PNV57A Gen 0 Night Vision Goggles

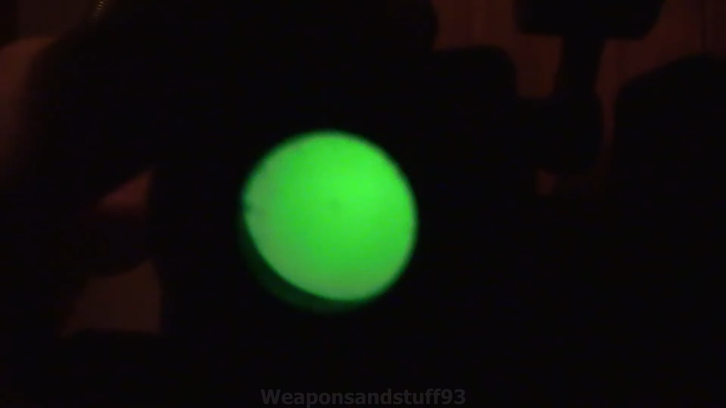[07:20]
Let me now wave the IR torch around and you can hopefully see how well these pick up IR. That's just it reflecting off of a wooden door there, even as these lose power.
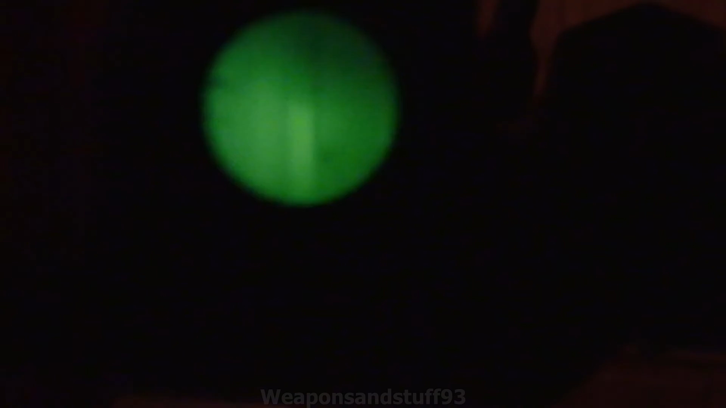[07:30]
So hopefully you can see how well these work for what they are. Um, but as I said, they're very, very primitive units. So yeah, don't expect much.